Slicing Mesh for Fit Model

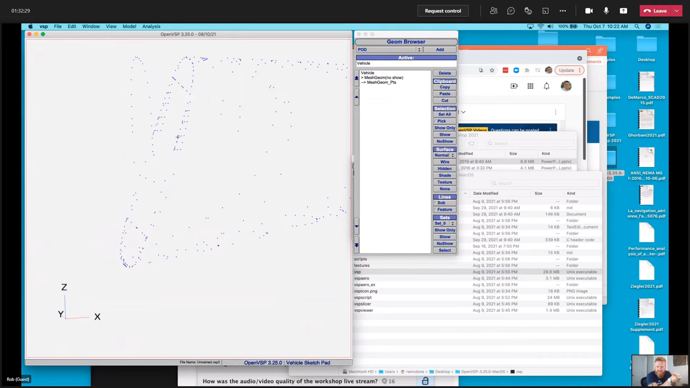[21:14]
where we actually have you know in the sort of normal to the surface
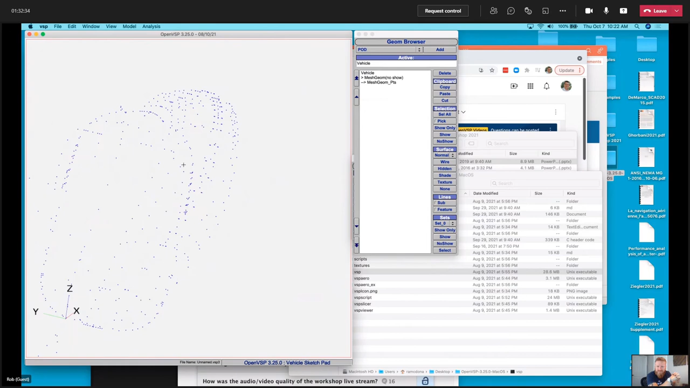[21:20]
of the aircraft we have sort of different views on what that point should be so we really have a giant mess um as a as a final example
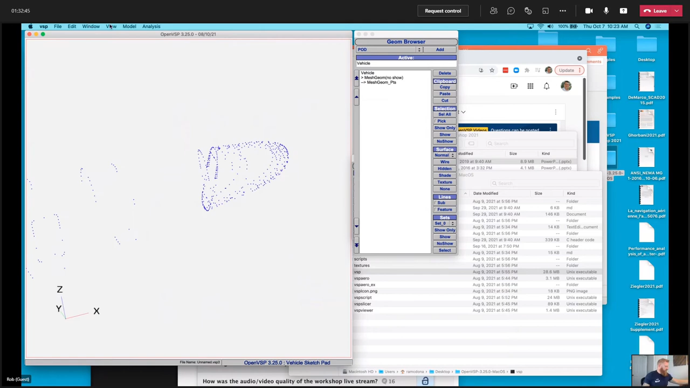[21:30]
of that if if we view from the front you know okay we might be able to extract that center line but even extracting that center line it's still a big mess and let's
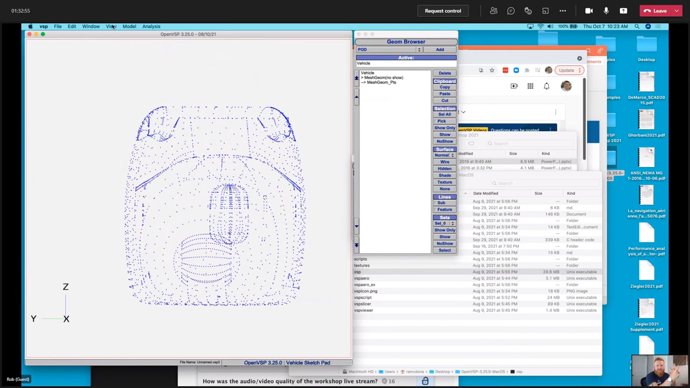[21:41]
go ahead and just do that because i think it is instructive so if we do a fit model
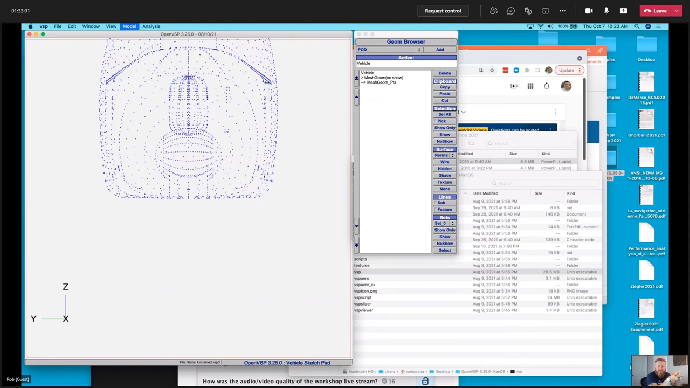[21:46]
um and we come in and we look at this and we just try and do by selecting a region where you know we grab that and we grab it again um as as brandon said we're adding to this and the reason it has to happen this way is because the way
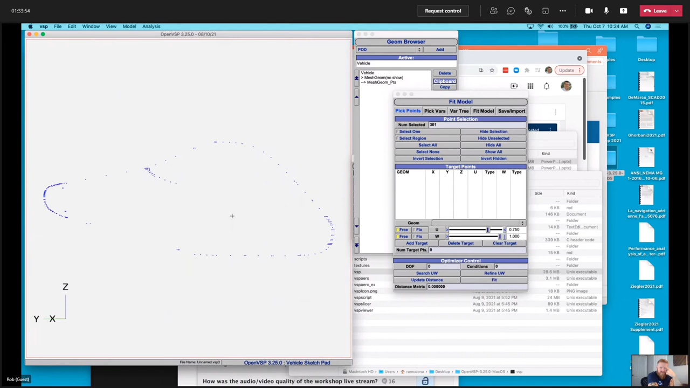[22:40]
points along that side but if i view left and do a full you'll see that it's really sparse i have this huge region